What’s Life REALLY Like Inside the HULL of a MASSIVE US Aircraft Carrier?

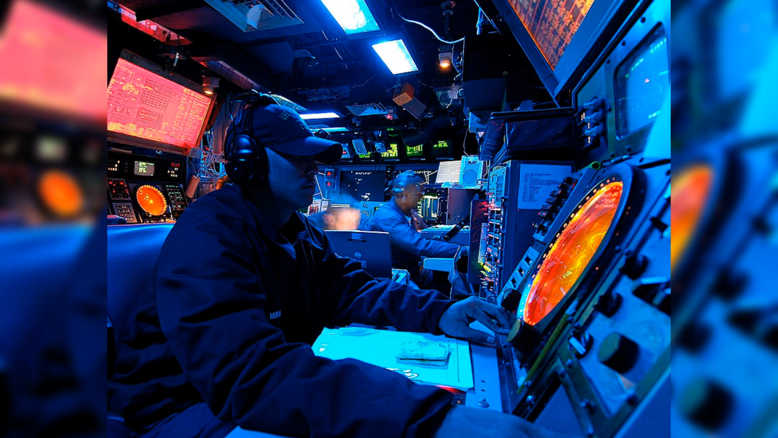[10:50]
The CIC is packed with screens, plotting tables, and workstations with computer terminals that display real-time data on air, surface, and subsurface activities.
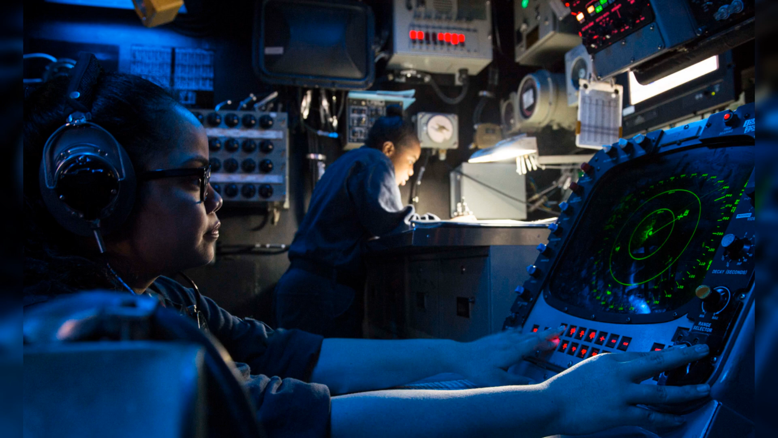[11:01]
Officers and enlisted specialists work side by side to process this information, tracking potential threats, navigating the ship's course, and coordinating military operations.
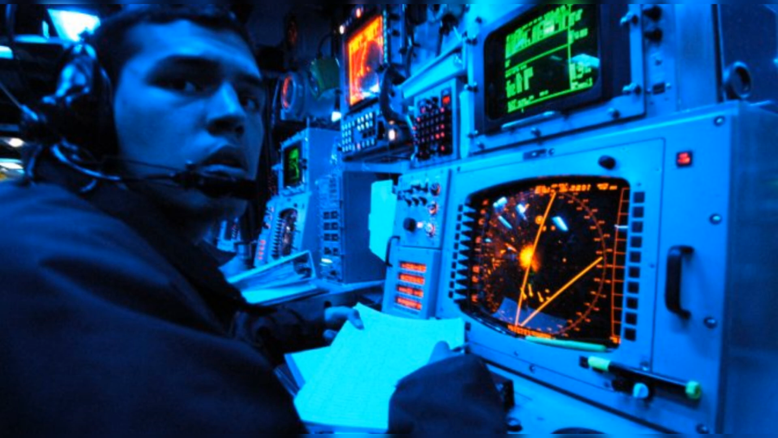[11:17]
essential during high-stakes situations like combat operations or emergency maneuvers.
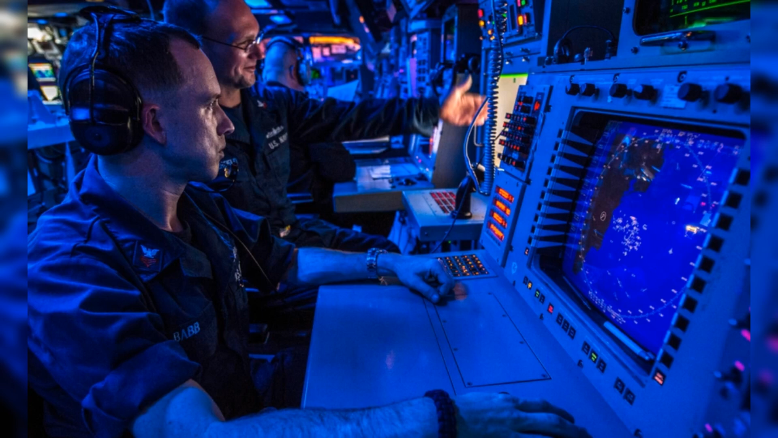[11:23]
Communication is a core function of the CIC. It serves as the central hub for coordinating the ship's actions with aircraft, fleet command, and allied forces. The CIC uses encrypted communication systems to maintain secure contact and ensure information remains confidential.